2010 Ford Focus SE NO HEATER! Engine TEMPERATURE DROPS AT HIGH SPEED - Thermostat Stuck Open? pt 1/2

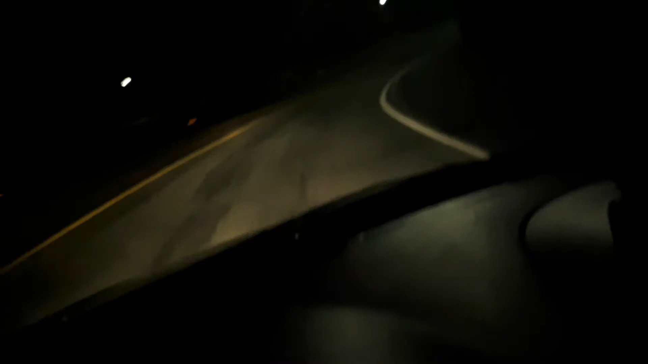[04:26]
I'm going on the on-ramp as you can see I'm heading on the on-ramp I'm getting up to speed here